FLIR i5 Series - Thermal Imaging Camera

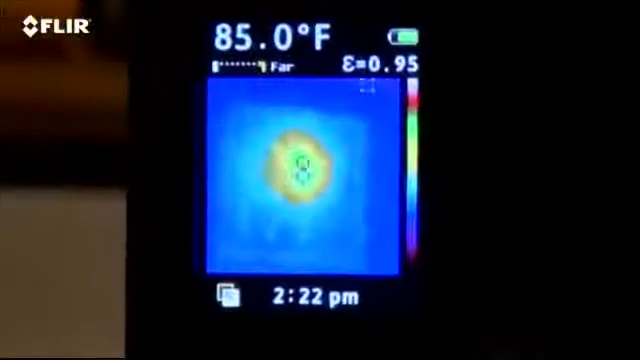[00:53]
On screen: spot 85.0°F
One of these heat map imaging thermometers might work in a few applications with large enough targets,
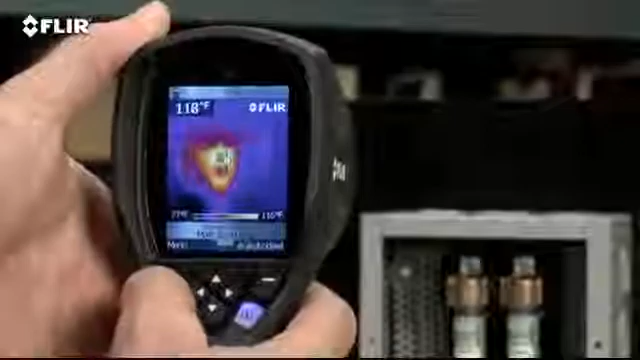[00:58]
On screen: spot 118°F
but just a little more for an i3 buys a lot more honest-to-goodness thermal imaging power.
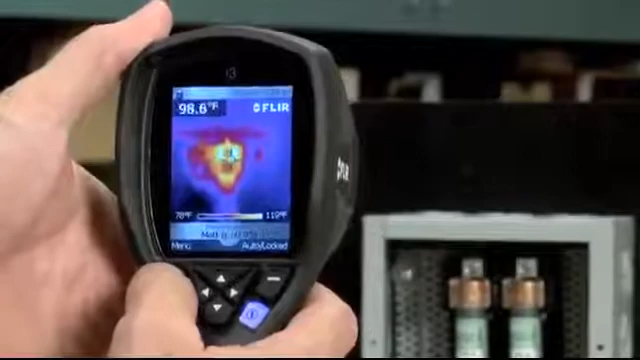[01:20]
On screen: spot 98.6°F
You can see it shows you where the hotspot is right away.
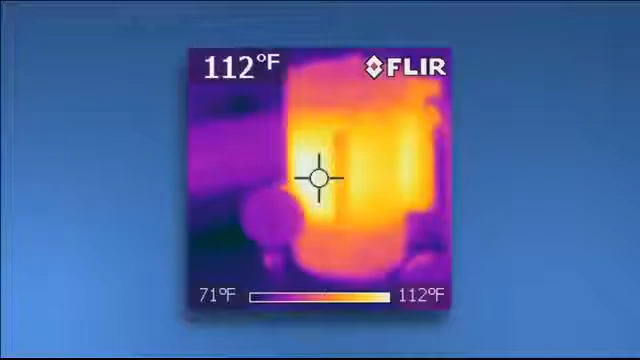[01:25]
On screen: spot 112°F, scale top 112°F, scale bottom 71°F
It also gives you a 50 to 1 spot size ratio so you can scan one-inch targets 50 inches away and get an accurate temperature.
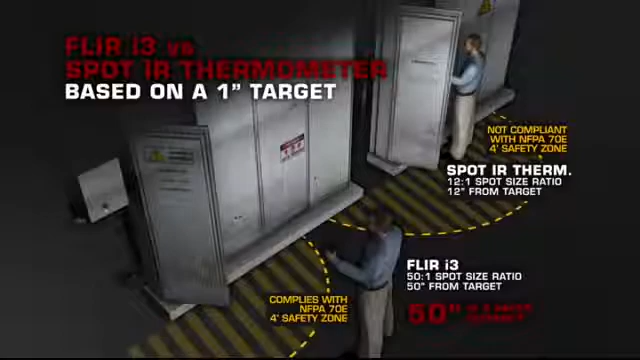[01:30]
Compare that to a single spot IR thermometer with only
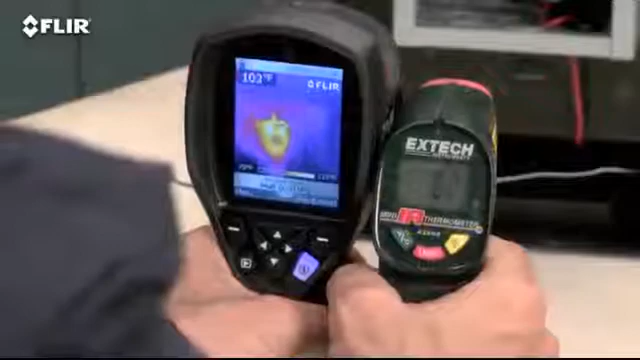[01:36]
one average reading at a time and no image at all to show you where to measure.
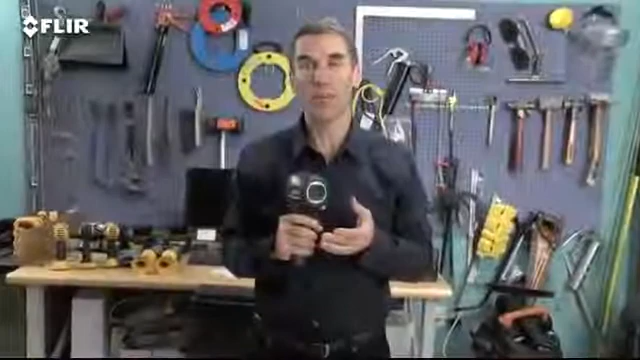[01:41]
All i-series cameras have a focus-free lens for easy scanning. Just power up, flip open the lens and get ready to scan.
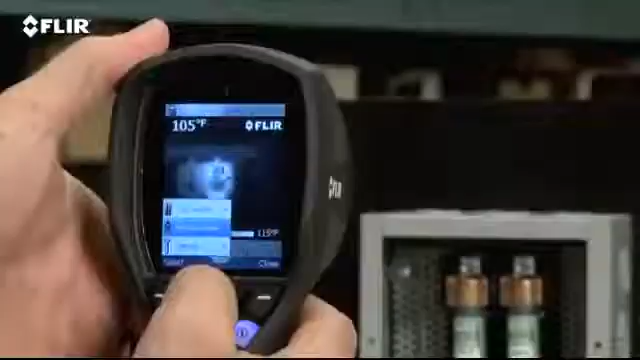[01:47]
On screen: spot 105°F
A simple interface lets you set emissivity and other parameters so you're detecting correctly.
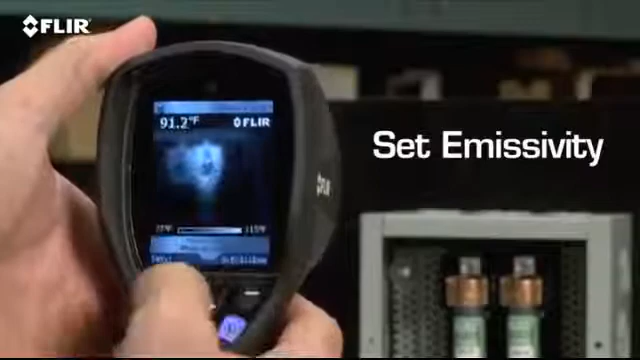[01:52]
On screen: spot 91.2°F
You can also change the color palette to the one that works best, lock the temperature range and so on.
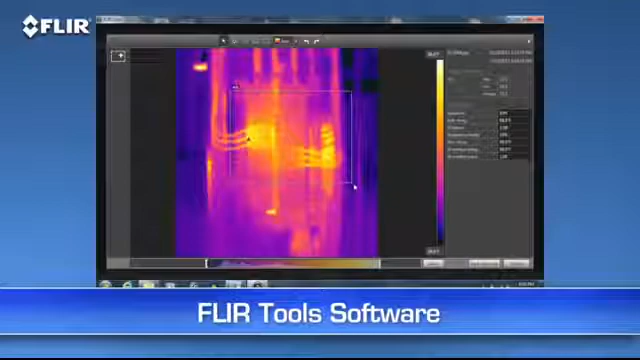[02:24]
Capturing images that have all this stored temperature data and analyzing it later makes it easier to measure any spot on the image. Certainly beats jotting down dozens of readings from one of these. Even better FLIR Tools can help you create a professional report in no time
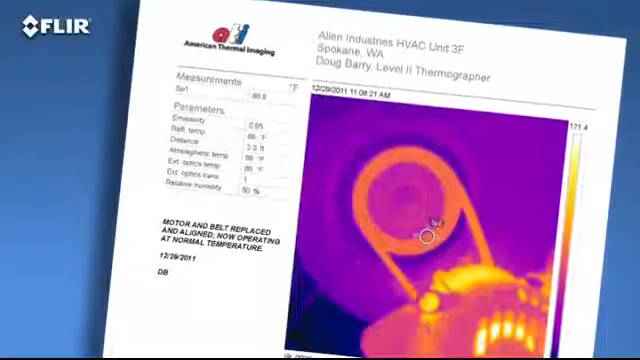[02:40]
to reinforce your findings so you get an answer back faster and you can get repairs underway.
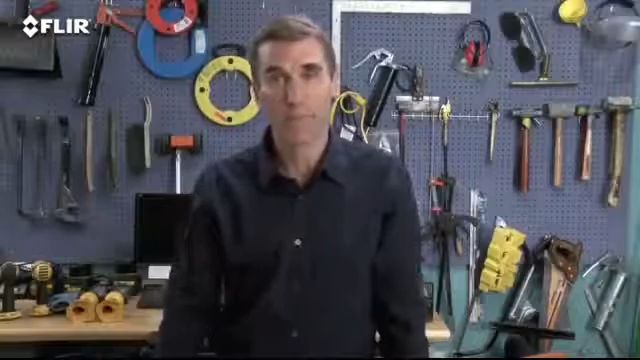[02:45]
Need more power? The i5 gives you 10,000 pixels.
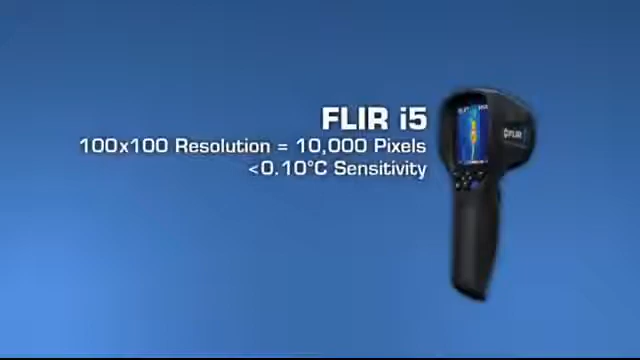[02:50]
That's over two and a half times the imaging and measurement resolution of the i3.
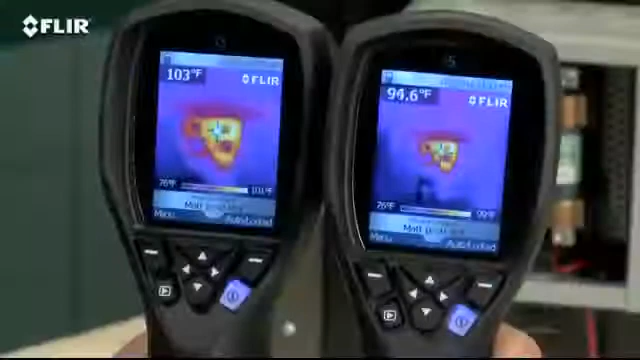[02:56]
Plus the i5 gives you a wider view to cover more area and greater sensitivity to kick up the quality.
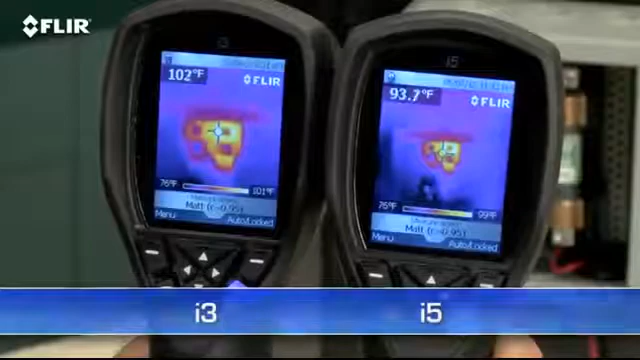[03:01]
To image even more clearly the i7 has the most resolution in the i-series class. At 140 by 140 it's almost 20,000 pixels.
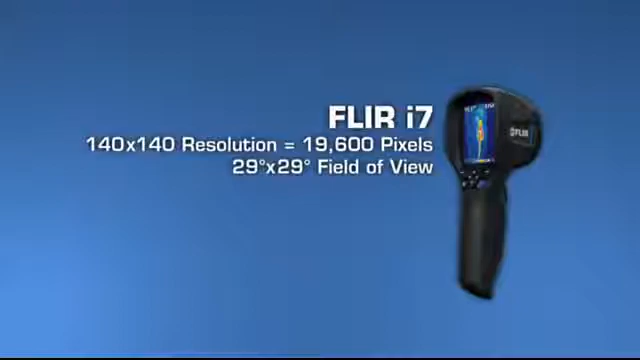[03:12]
It's also got the widest field of view to capture more of the scene for quicker scans.
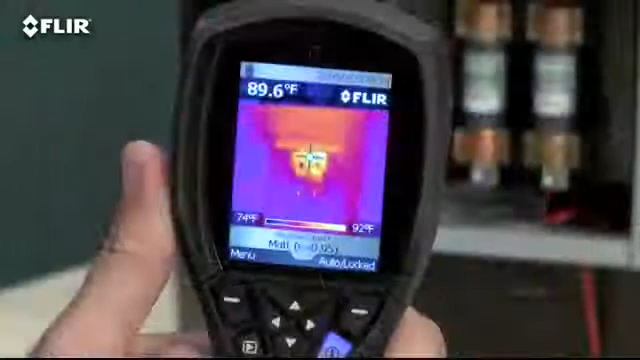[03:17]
On screen: spot 89.6°F, scale top 92°F, scale bottom 74°F
Along with the spot meter an i7 also gives you an in-camera area box tool with an automatic marker to find hot spots quicker.
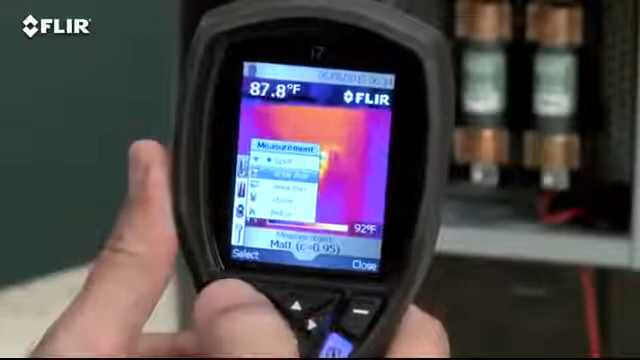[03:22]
On screen: spot 87.8°F, scale top 92°F
Plus you can set an isotherm to alert you when something is above or below a specific temperature threshold.
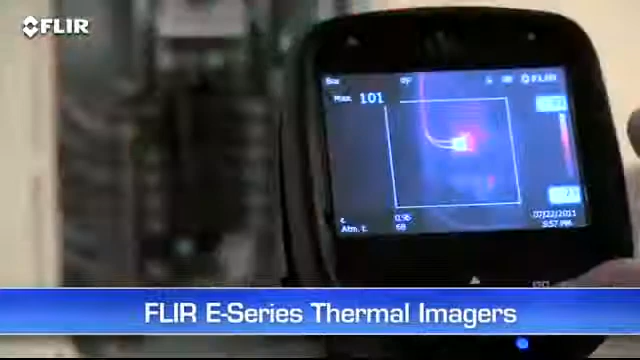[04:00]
more measurement tools, and higher resolution and temperature range options.